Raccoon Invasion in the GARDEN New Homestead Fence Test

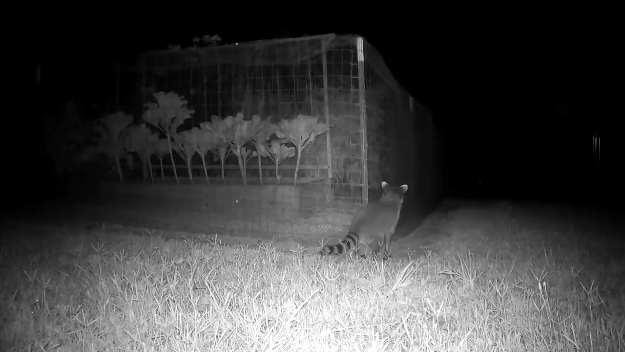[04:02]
This is what it looks like.
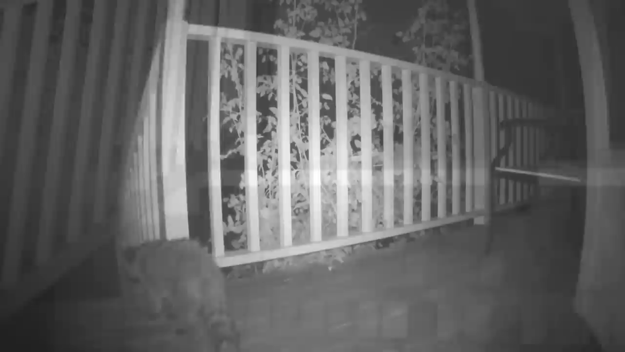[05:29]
This is what it looks like.